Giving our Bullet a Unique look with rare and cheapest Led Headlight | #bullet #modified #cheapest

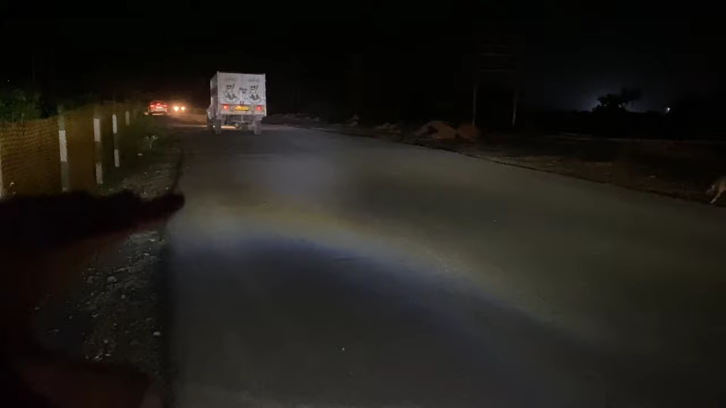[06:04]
ट्रक के उसके पीछे भी दिख रही है हमारी लाइट। उस गाड़ी को आने दो फिर आपको पता चलेगा, क्योंकि जब सामने से लाइट पड़ती है फिर हमारी हमारा थ्रो बाइक का कम हो जाता है।
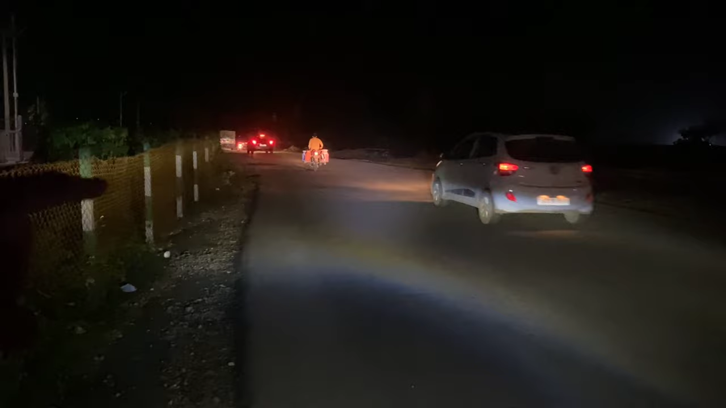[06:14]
उसको आने दो, क्या बड़ी दूर माँ है ये, कोई मुझे लगता है गाड़ी सीख रहा है,